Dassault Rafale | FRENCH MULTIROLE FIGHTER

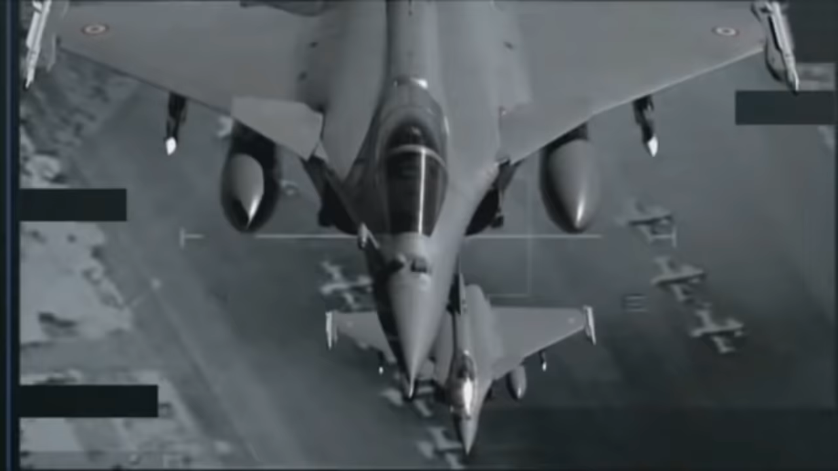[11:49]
In April 2007, the Rafale carried out the first firing of the SAGEM AASM precision guided bomb,
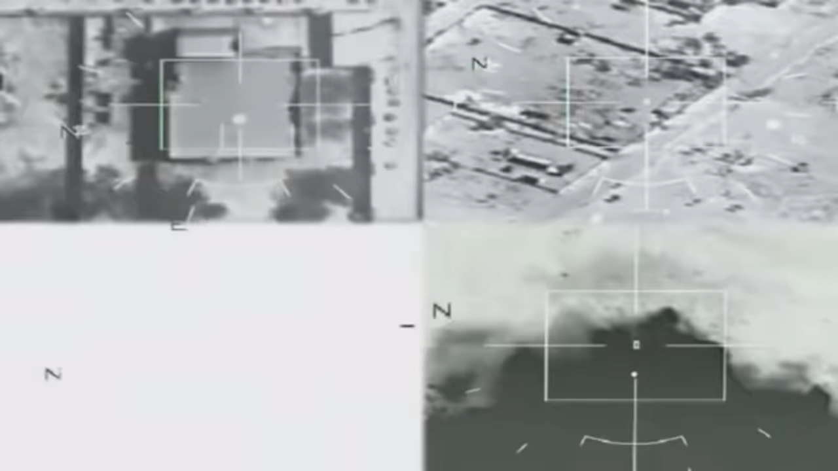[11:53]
which both has GPS and inertial guidance, and optionally, image infrared thermal guidance.
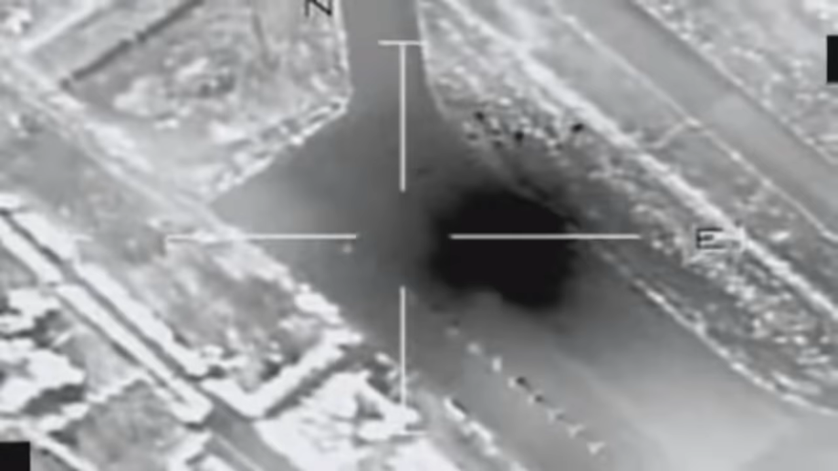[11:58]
Rafale has been equipped with the ASSM from 2008, and is still using them today.